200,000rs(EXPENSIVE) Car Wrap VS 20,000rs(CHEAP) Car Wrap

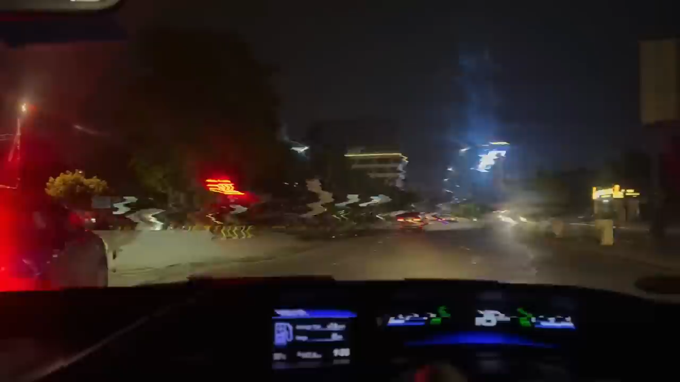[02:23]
वेलकम टू लिबर्टी, अवेलेबल पार्किंग स्पेस 600 पावर्ड बाय ले पार्क। पता नहीं है क्या क्या लिखा है, आपने पढ़ी लिया होगा।
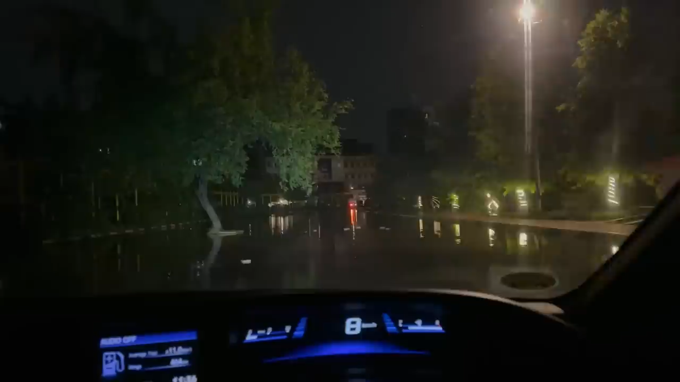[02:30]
बाहर ये तो लिखा था कि 600 गाड़ियों की पार्किंग है, ये नहीं लिखा था कि स्विमिंग पूल भी दस्तयाब है।